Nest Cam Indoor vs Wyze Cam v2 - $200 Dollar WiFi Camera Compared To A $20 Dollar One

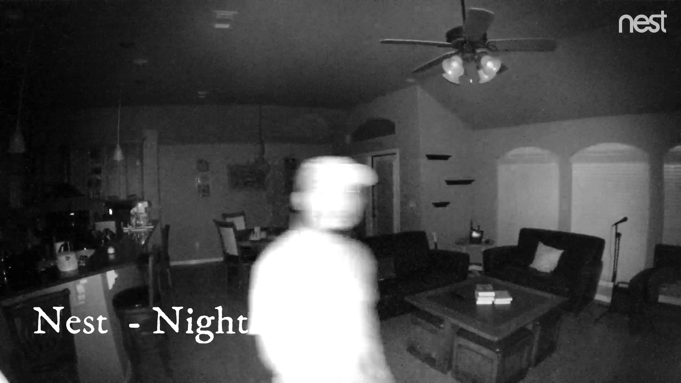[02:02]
this is the night vision test for the nest indoor camera
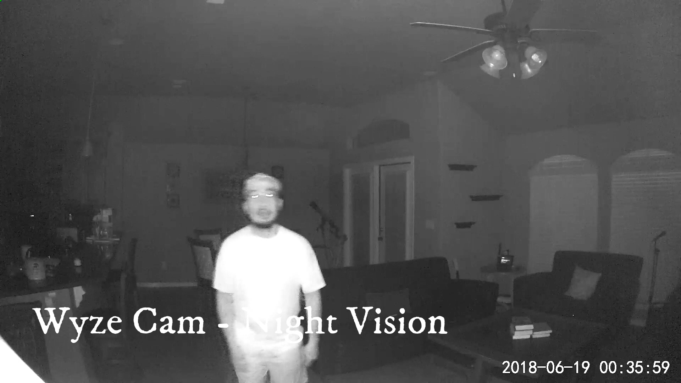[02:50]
white cast version viewces this is the night vision set for the white cat version view two